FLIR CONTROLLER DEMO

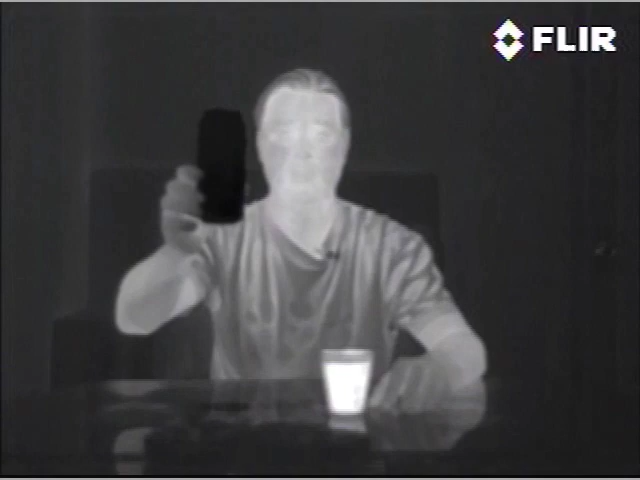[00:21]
With the addition of the FLIR controller you can have such safety items as zoom. This is a 2x zoom.
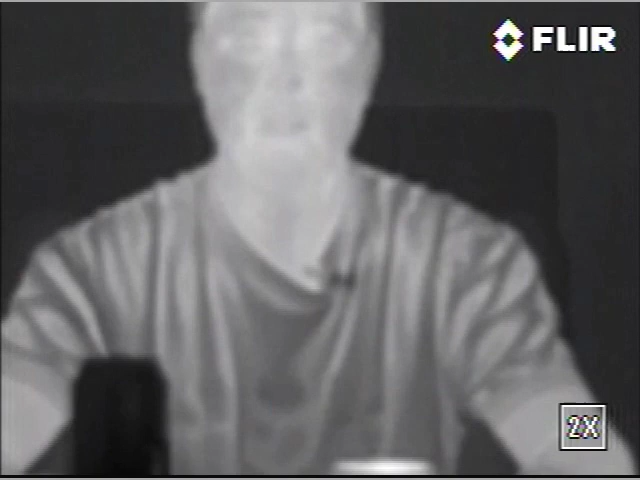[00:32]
In many applications we'll attach this wire to your high beams, so anytime the high beams are activated in the vehicle for added safety your image will automatically zoom 2x out. Now back to normal. Some of the other features are color inversion.
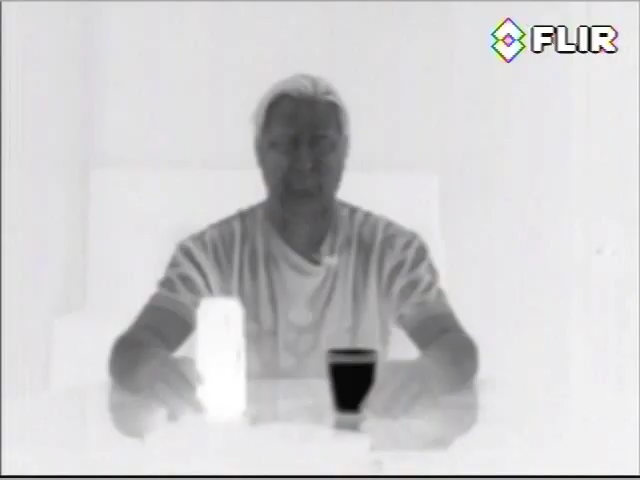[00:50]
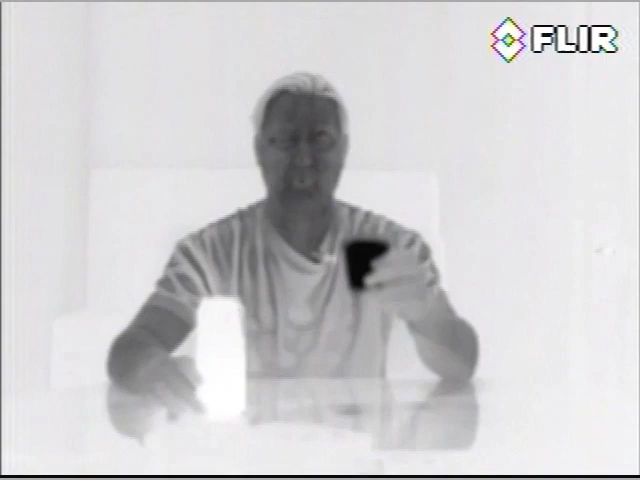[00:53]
You'll see now that the warm liquid has gone to black which traditionally is a cooler color. Also the cooler liquid has gone to white. For you installers sometimes it's not easy to mount the camera facing up. Due to this we added a feature which is inversion in case the camera has to be mounted upside down. This is an example of inversion.
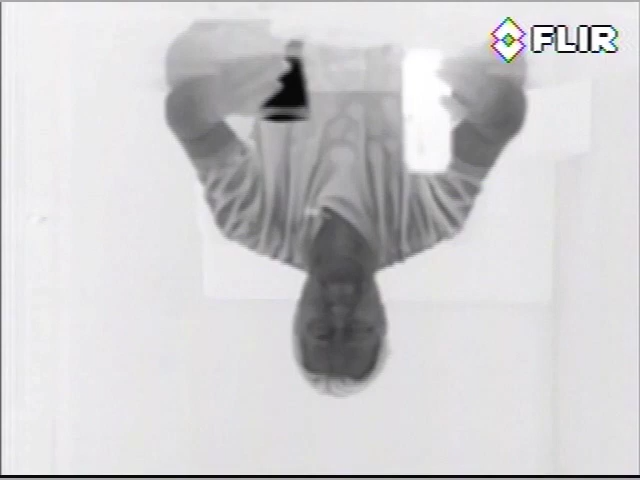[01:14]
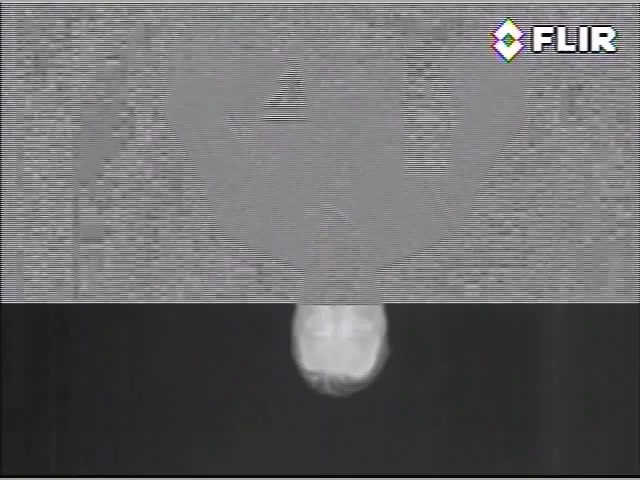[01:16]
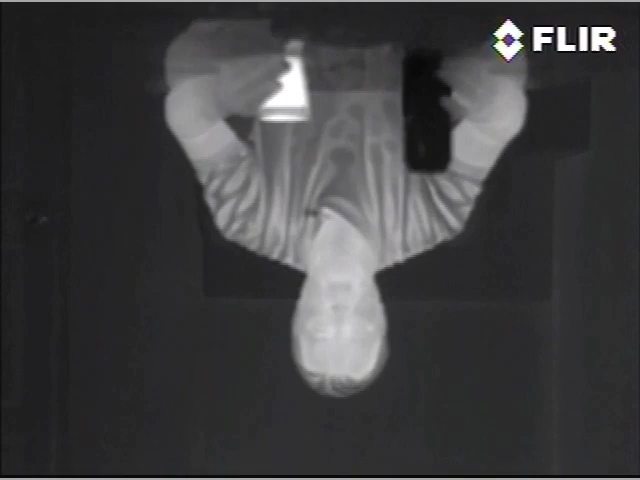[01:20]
In addition to inversion and color inversion we can also change color patterns.
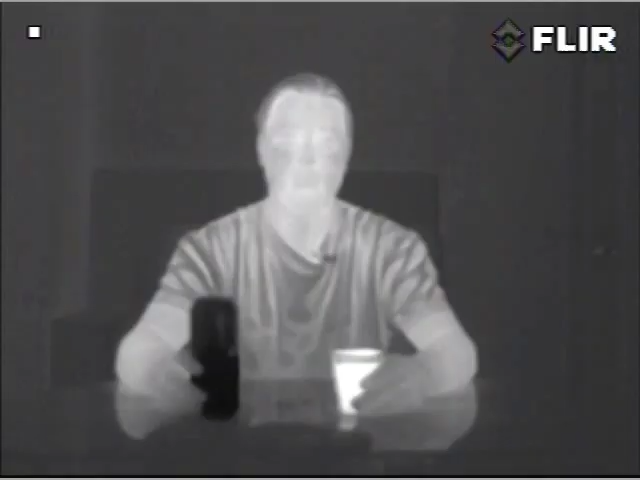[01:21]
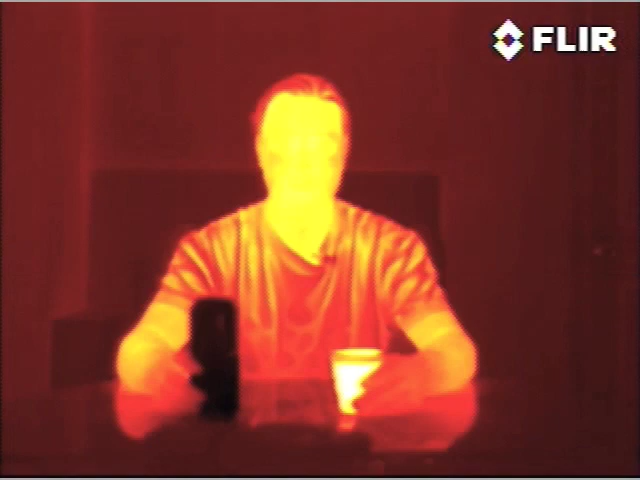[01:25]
You'll see now liquid still remains white, it's hot.
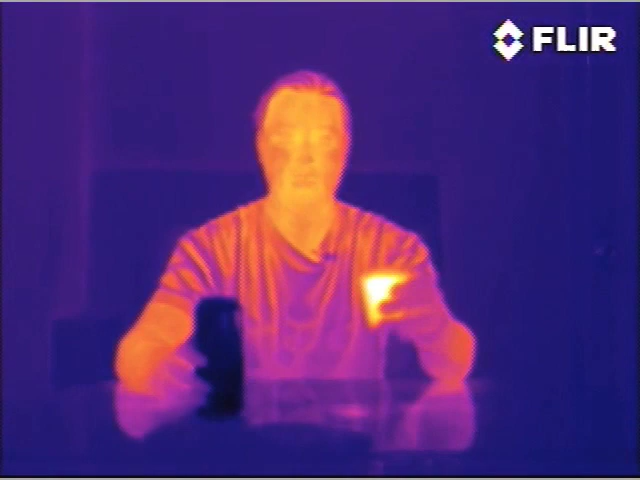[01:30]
Cooler patterns are still darker colors. This is an example of a red or magenta. Again, this is more toward a green grayscale.
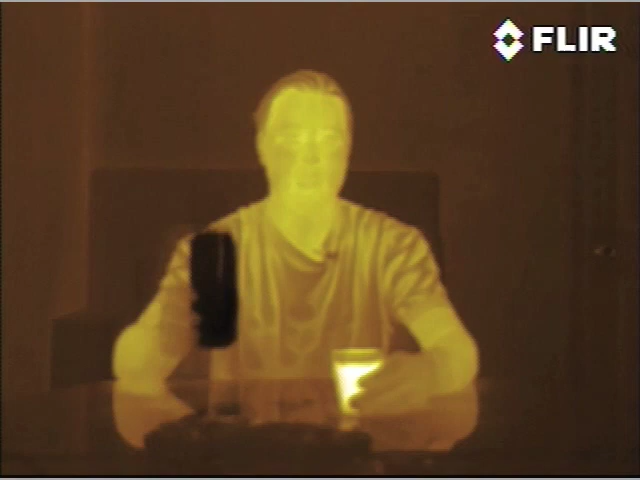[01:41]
And this is a full color pattern. You'll notice now that the cooler colors are still darker. As they migrate toward warmer they'll go from green to blue to red to white.
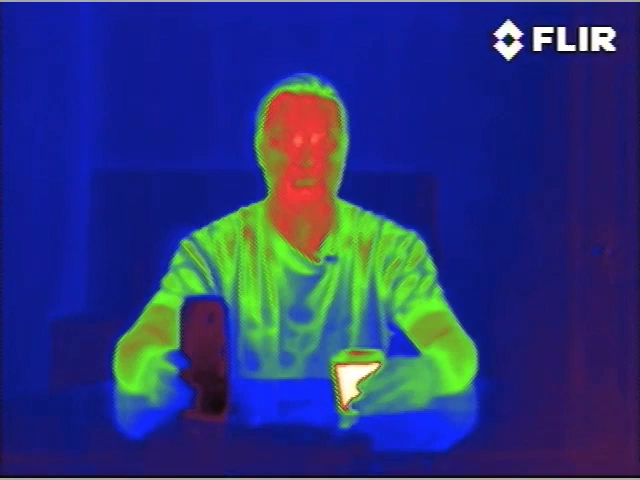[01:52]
This is an example of a hot liquid.
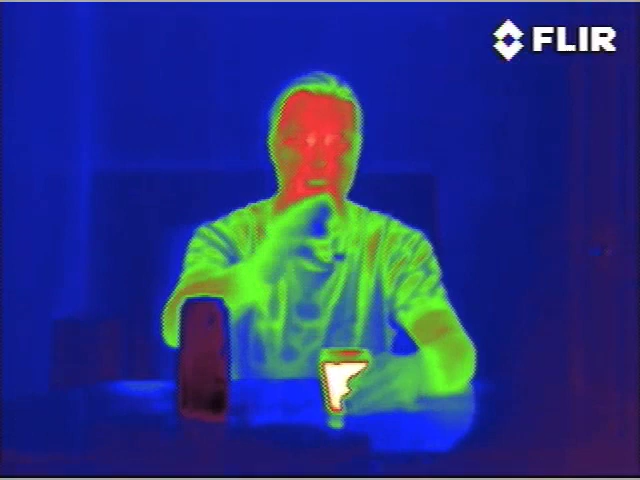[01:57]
You'll see my hands right now are between blue and green.
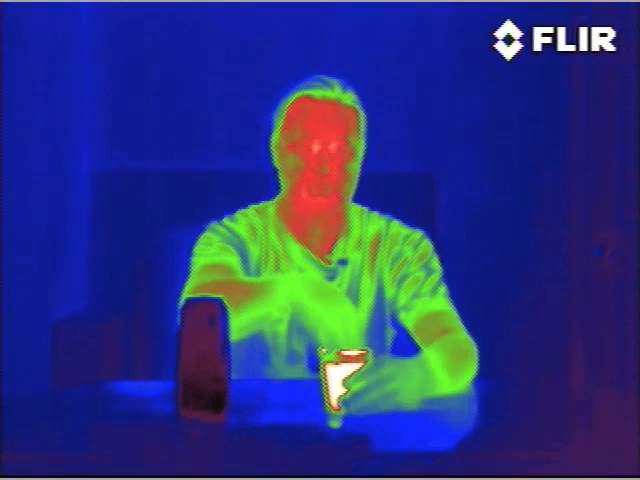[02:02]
By simply merging my fingers in the hot liquid they go from white as they cool down they go back to red.
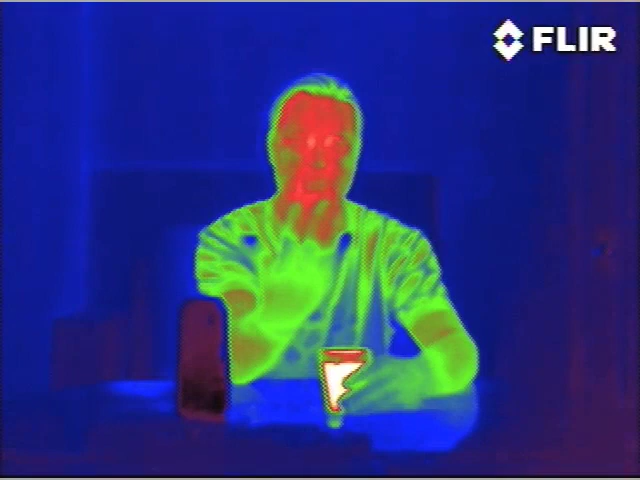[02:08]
Then they're going to go to blue and eventually to green.
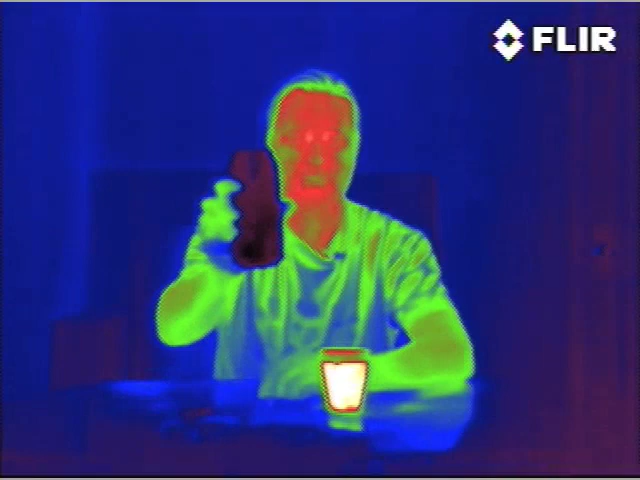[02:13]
Same thing with the cooler liquid. If I pull a cooler liquid into a warmer liquid you'll
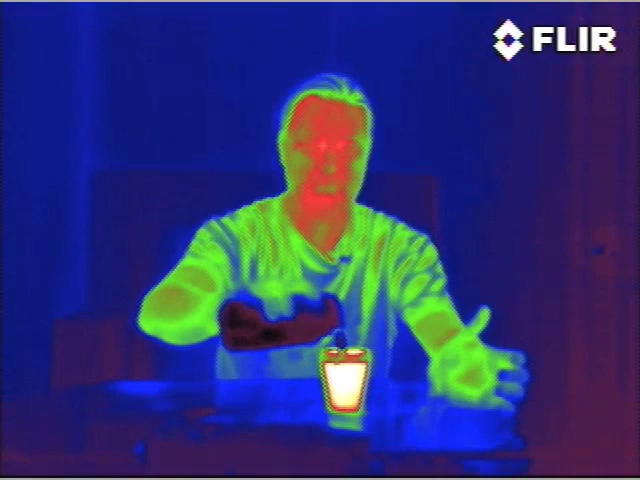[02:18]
see it fade from a white to a red.